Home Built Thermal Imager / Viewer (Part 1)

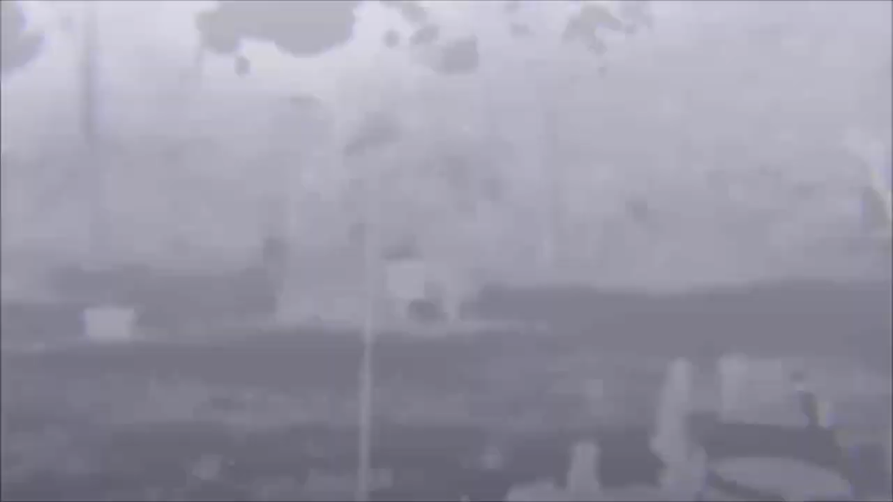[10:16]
okay we're back and we are inside the house and uh you're looking
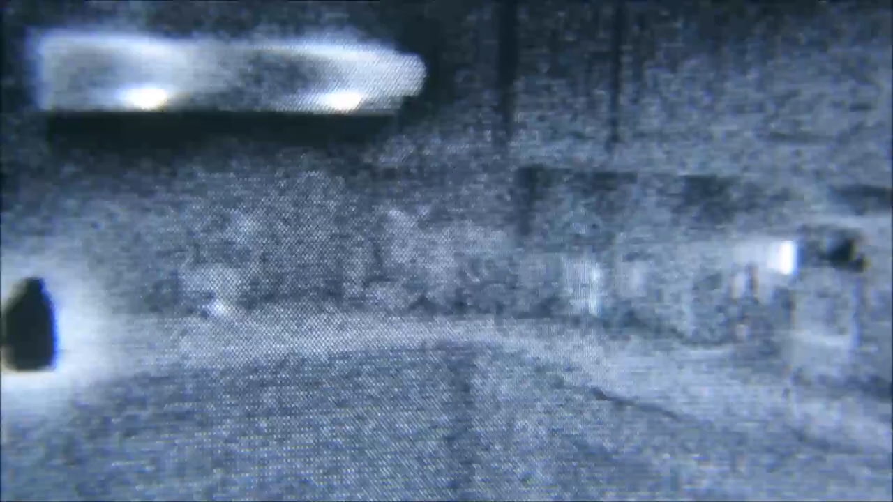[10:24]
at my kitchen uh you can see any electronic or electrical devices that are turned on or have any residual heat show up very well uh you'll see the rain should with and that's actually led bulbs so they're not putting out a huge amount of heat uh the black
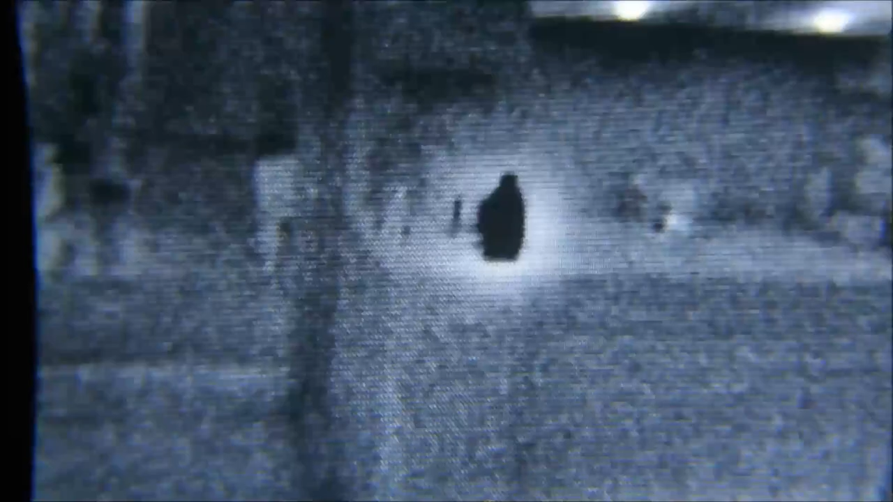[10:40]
object you see in the uh center is actually a bottle of soda that i just pulled out of the uh fridge so it's uh it's showing up as cold and and
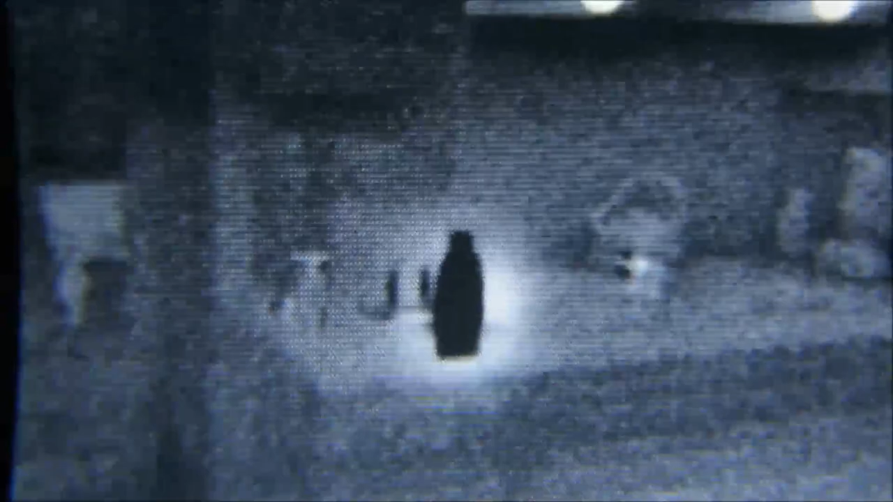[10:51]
this old technology actually has a bit of uh of a halo effect around objects that are
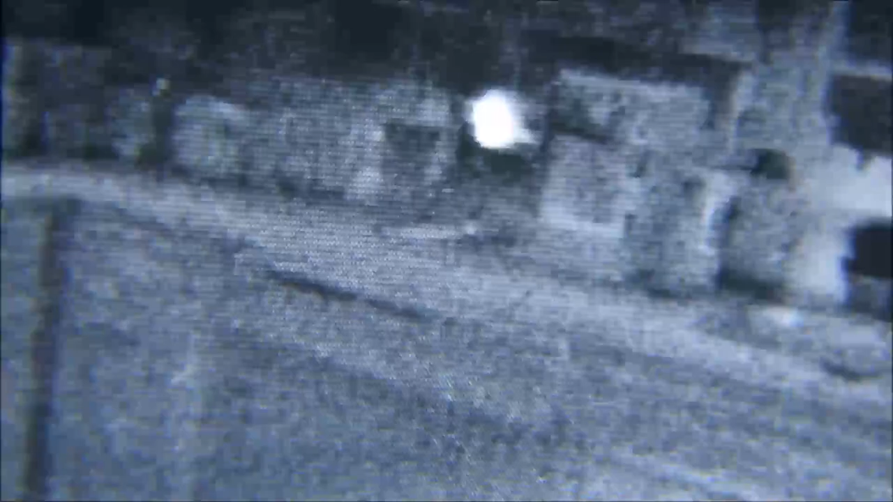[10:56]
have big difference gradients the white object in the center there is a power strip